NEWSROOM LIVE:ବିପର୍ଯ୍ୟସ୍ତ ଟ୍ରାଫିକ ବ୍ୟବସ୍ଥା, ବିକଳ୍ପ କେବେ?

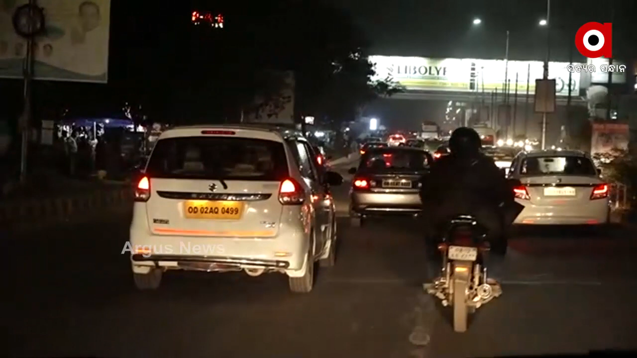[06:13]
करूँ देखु गाड़ी दिग बेग किभ रही रास्ता जाम किभली रही सबुठे बड़ प्रश्न जे काली गोटे अभावन्य परिस्थिति जो देखाला सामान्य
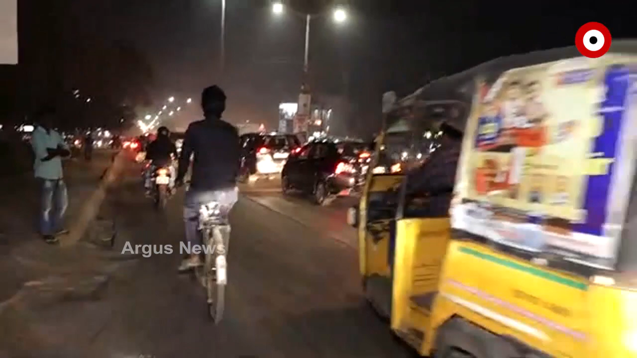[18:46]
ସମସ୍ତେ ସବୁବେଳେ ସାମ୍ନାକୁ ଆଣୁଛନ୍ତି ଏବଂ ସବୁଠୁ ବଡ଼ କଥା ହେଉଛି ଯେତେବେଳେ ପଟିଆରୁ ଜୟଦେବ ବିହାର
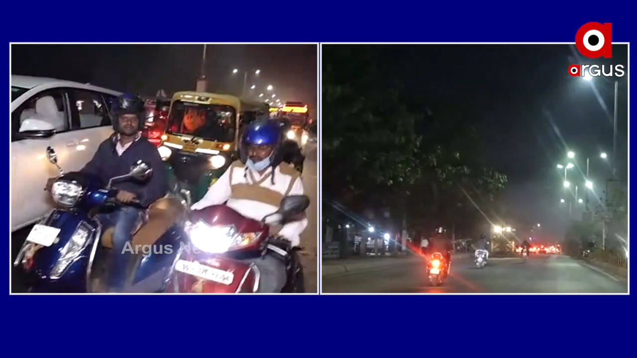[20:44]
गाड़ी एटी आज्ञा ट्राफिक रे बर्तमान आप अटकी ट्राफिक रेड लाइट अच्छी कितु बर्तमान पाखापाखि अध
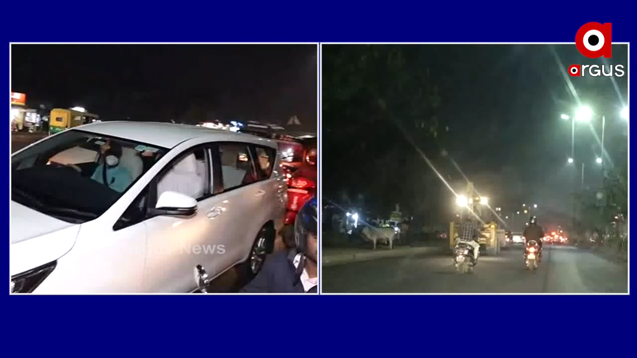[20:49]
किलोमीटर पर्यंत गाड़ी लंबा लाइन लगे आज्ञा केम देखते प्रत्येक दिन अवस्था
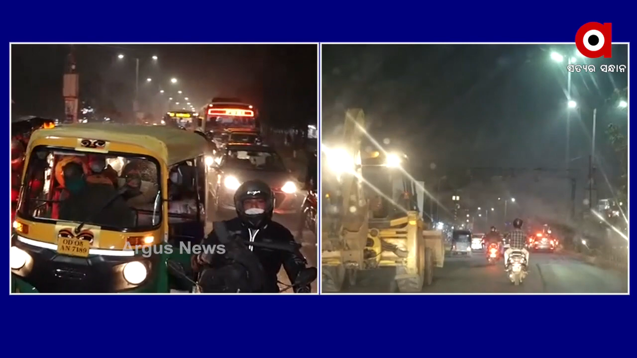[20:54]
ना आज यहाँ प्रत्येक दिन अवस्था एवं चिराचरित ढंग से चलती यहाँ दीर्घ दिन है समस्या ए समस्या आजिकल बहुत दिन समस्या